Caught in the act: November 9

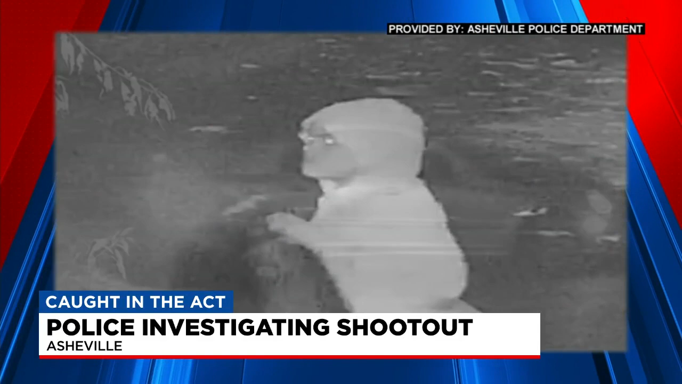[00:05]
Asheville police released these photos from shots fired on Granada Street just after midnight last night. They found at least three shell casings on scene.
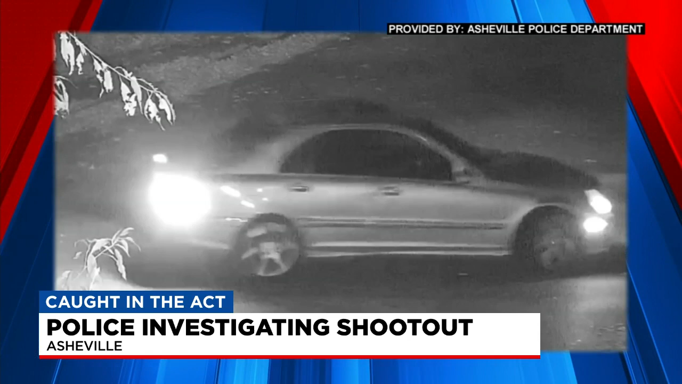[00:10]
More evidence and video revealed two people were involved with this. One person possibly hurt. A car was also damaged. So if you know anything about this, you should call Asheville police.